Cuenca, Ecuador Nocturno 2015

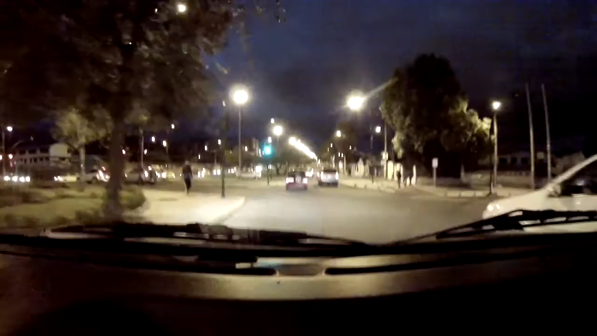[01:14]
Solano, Avenida Solano. Vamos en dirección al centro histórico de la ciudad de Cuenca. Papi quiere comer sushi. ¿Sushi? ¿Sushi? ¿Sushi? ¿Sushi? No, Mati, ya vamos a conseguir ese ingrediente, lo vamos en la casa.